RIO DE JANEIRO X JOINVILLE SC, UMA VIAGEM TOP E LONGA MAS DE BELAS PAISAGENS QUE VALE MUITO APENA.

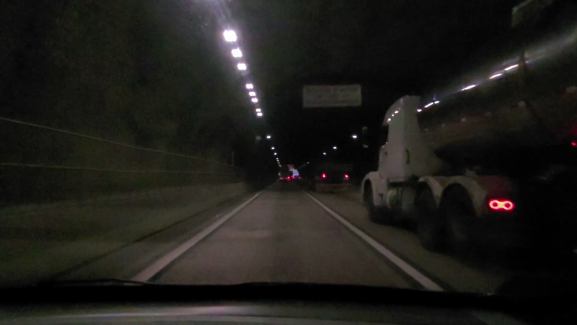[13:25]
Sentido a Curitiba, caminho de Santa Catarina, João Vila, colocou tudo firme, boa. Bora, mãe, tá no pininho, ó, tá perdendo a serra, perdendo o túnel, serra, perdendo tudo aí, ó.